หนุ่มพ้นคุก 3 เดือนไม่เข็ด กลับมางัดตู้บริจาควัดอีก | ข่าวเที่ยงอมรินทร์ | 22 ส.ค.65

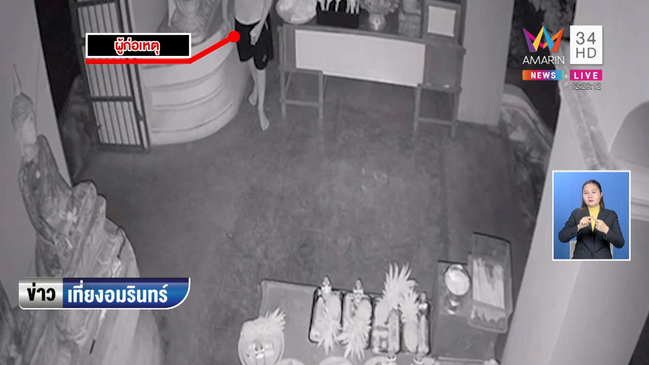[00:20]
รนครหลวง ที่วัดนครหลวงดูเข้ามาเสร็จปรับก็ทําทีเดินดูสิ่งของมีค่าแล้วจากนั้นสิ่งที่เขาทํา คุณผู้ชมรู้ไหมว่ามันแสบขนาดไหนเอาลวดติดเขากลับหมากฝรั่ง แล้วก็ค่อยๆย่อนลวดลงไปไปตกเงินในตู้บริจาก ค่อยๆด